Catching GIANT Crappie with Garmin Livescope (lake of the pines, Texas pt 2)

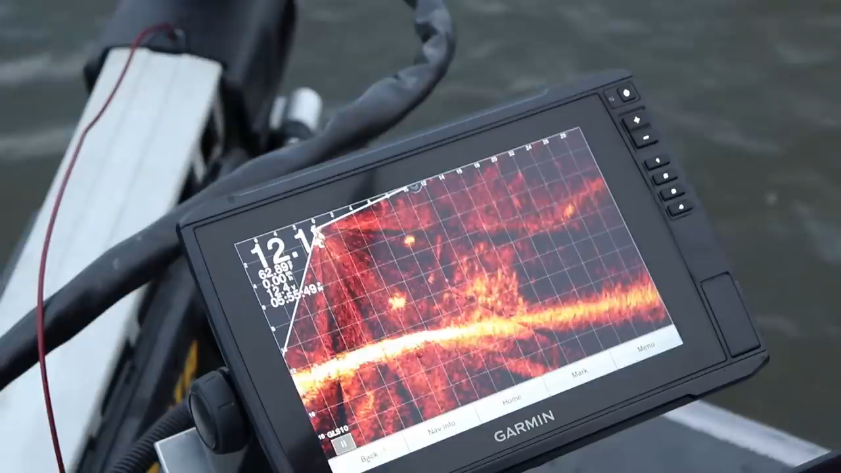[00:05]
lake of the pines giants there he is you saw him on the scope 202
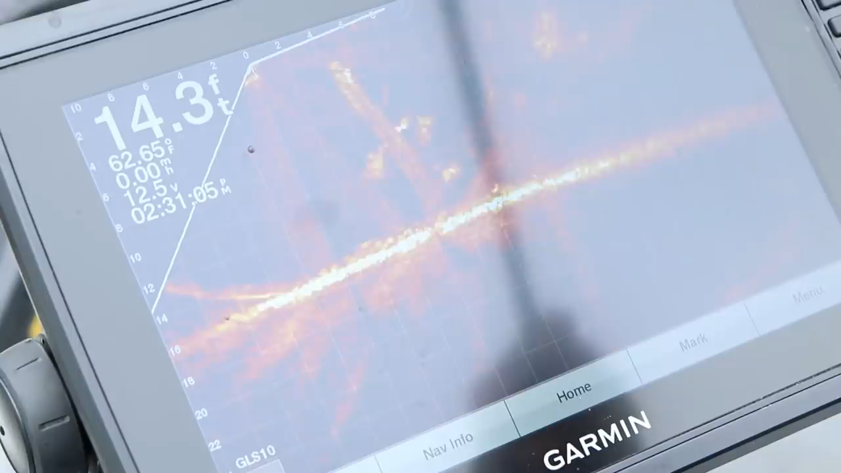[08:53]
On screen: depth 14.3 ft, water 62.65°F
There's one right there Come on get it There's two
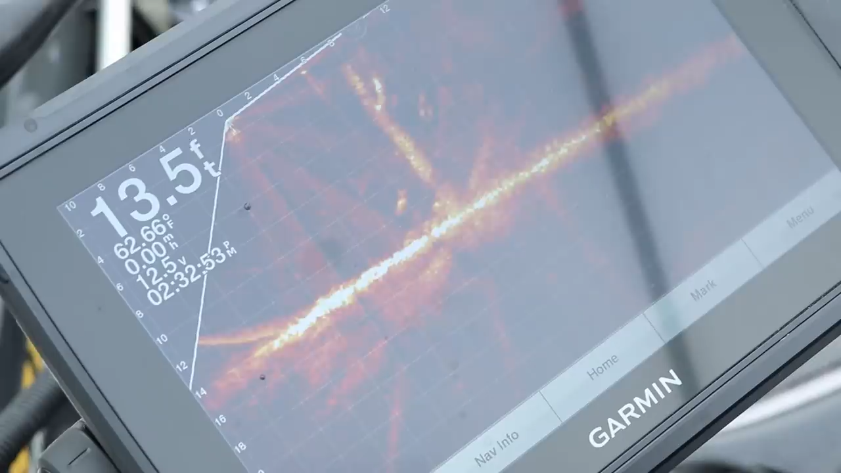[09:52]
On screen: depth 13.5 ft, water 62.66°F
I got another one right by it Oh come on hit it Hit it Right in this area
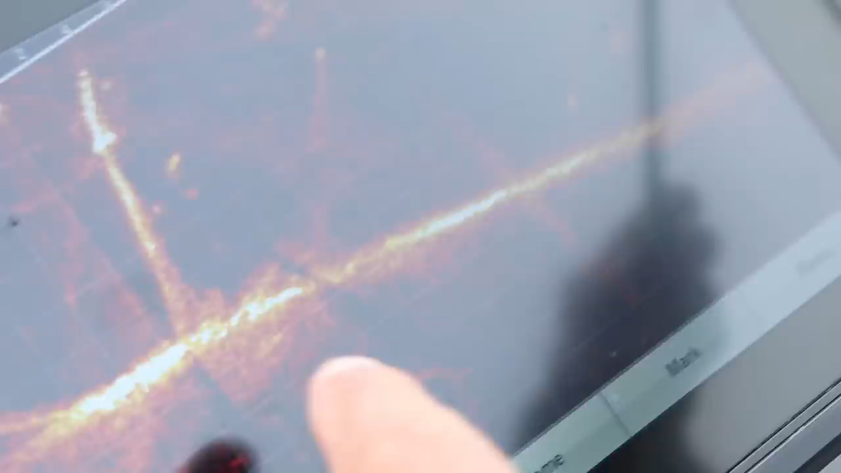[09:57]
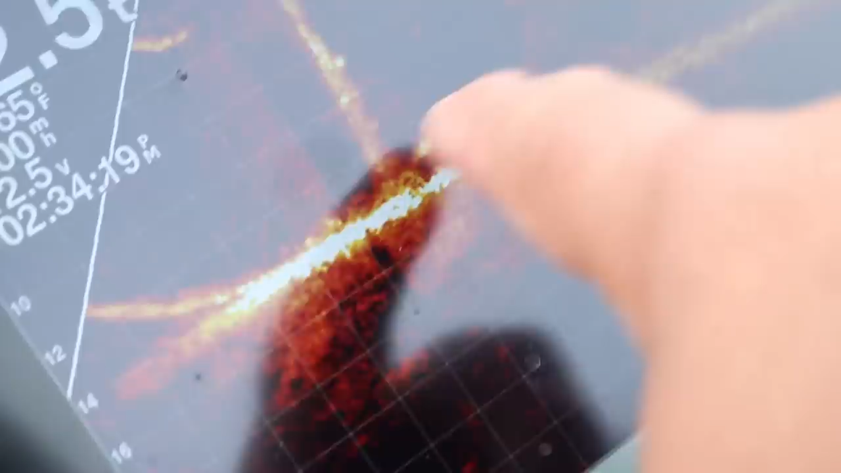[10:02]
Yeah cause there's also a couple good Oh yeah there it is That's the good fish we're talking about Right there Right next to that tree
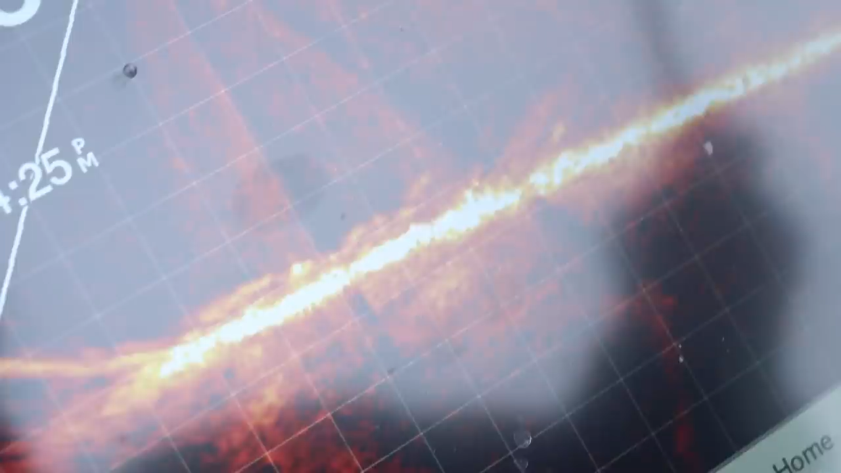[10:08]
The ones with the big ones Let's go hit it Alright we're going to try to find a different tree here
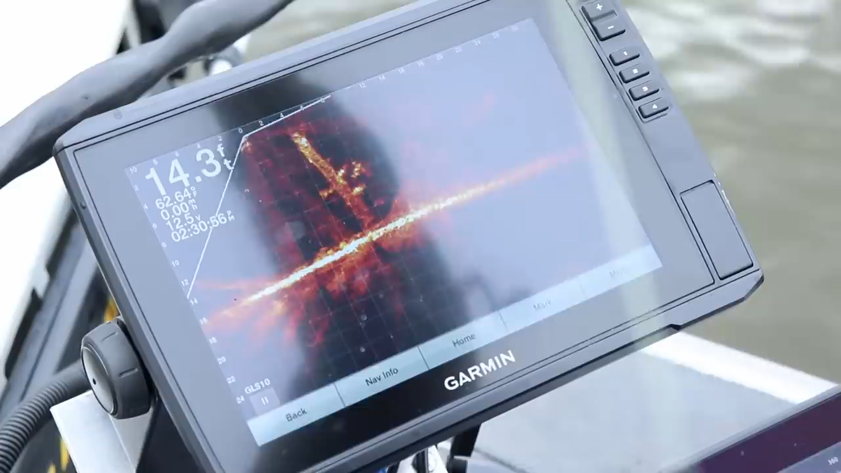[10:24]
On screen: depth 14.3 ft
I don't know how you'd fish this river system Or this lake
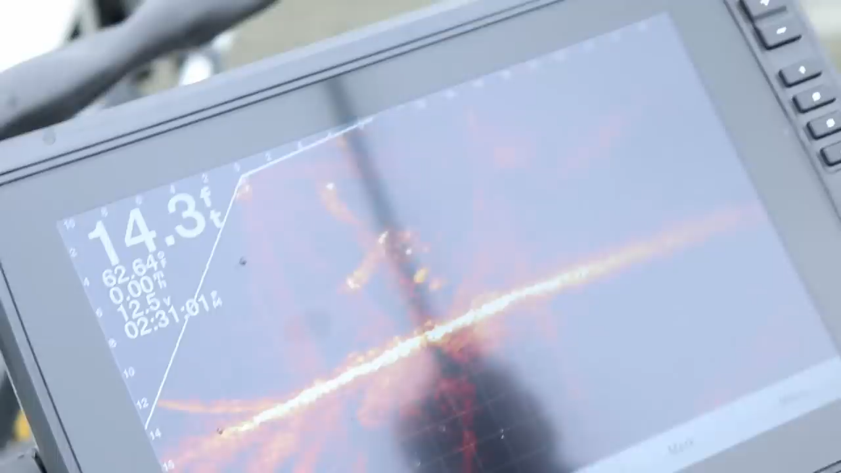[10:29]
On screen: depth 14.3 ft
You can use side imaging and kind of throw buoys out But what we're finding out with the live scope These fish move a lot I mean you get within 10 feet of them With your boat they're gone So
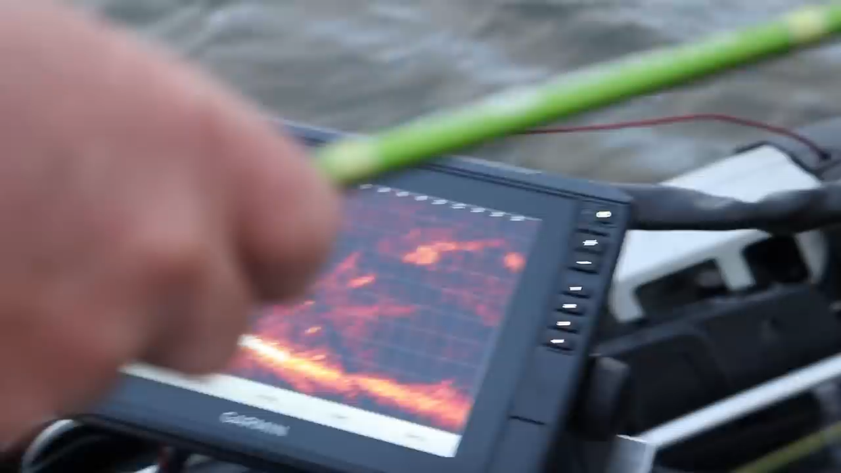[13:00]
That's all of them down here.
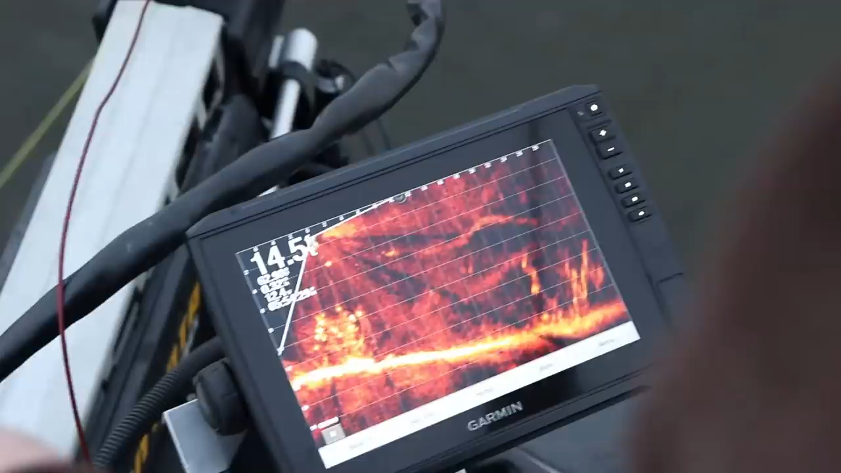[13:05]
Look at this one. Our Dutch is loaded with fish.
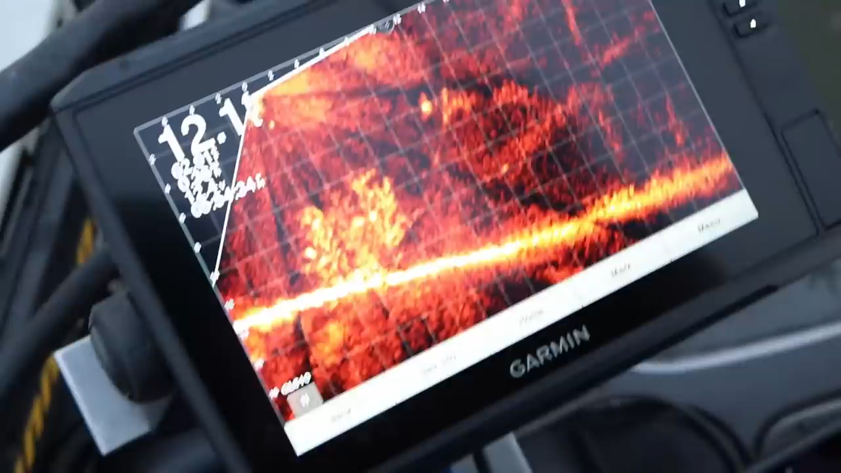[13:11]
Pull a 3 pounder out of there to end the day.
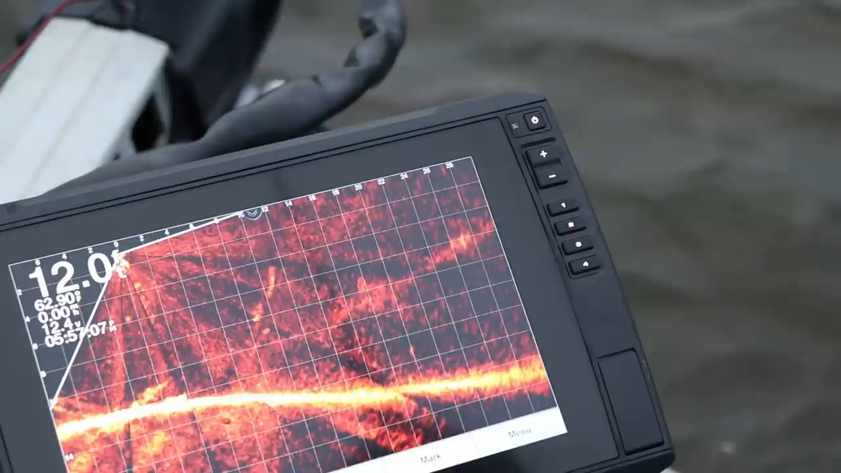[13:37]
That's a good one. That's a great one. We're going to get some fish here. Let's go. We're going to get some fish away.